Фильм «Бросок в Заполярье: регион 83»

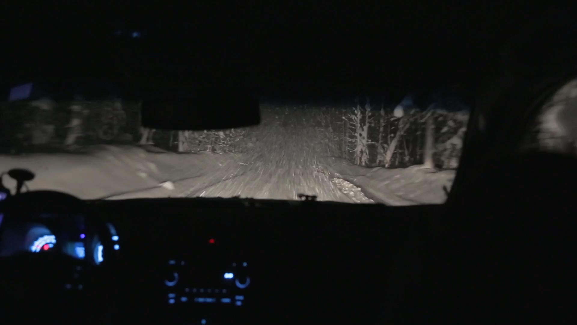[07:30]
Сыктывкаре Сыктывкаре Узкая дорога просто петляла по лесу, совершенно стволы деревьев действительно были как бы две стены с двух сторон,
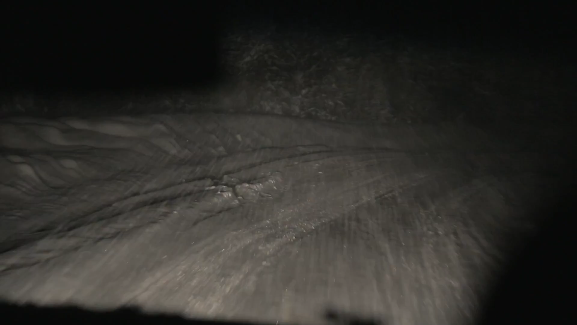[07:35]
и все это было в снегу, и ты, если бы выходил с дороги, то ты провалился по поясу, а то и по грудь в снег.
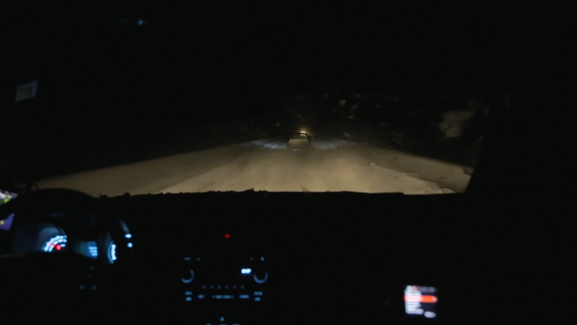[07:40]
А ты едешь ночью под свете фар, все это, и, конечно, потрясающие ощущения.
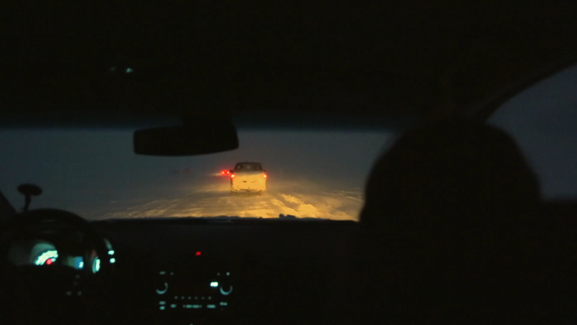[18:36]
и тебе в автомобиле, когда ты сидишь, кажется, что ты едешь по лесной какой-то дороге, ну, как обычно бывает там, на равнинах в Центральной России, вот, где-нибудь в Подмосковье.
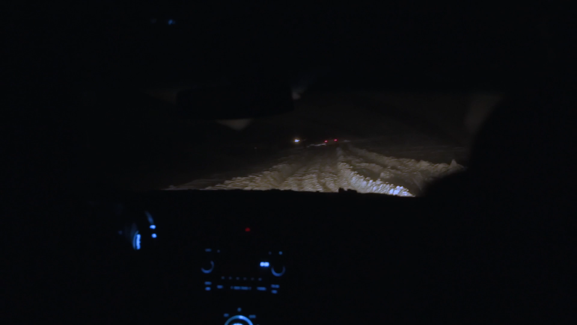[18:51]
Дорога петляет между лесов и полей, и ты когда едешь, стоит посмотреть в окно, там всегда должны быть елки. И ты едешь, и поскольку за окном темно, тебе все равно кажется, что ты едешь по лесу, а потом, когда ты выходишь откапывать какие-нибудь автомобили, сразу оказывается, что ты на самом деле не в лесу, а в ледяной пустыне, и вокруг вообще ничего нет, и ты практически на Марсе.